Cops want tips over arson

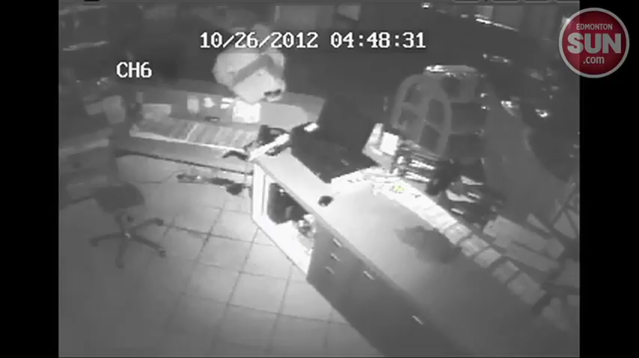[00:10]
In the video, you can see a person dousing the floor with a flammable substance and it ends with a large burst of flame. Damage is estimated to be approximately $2 million.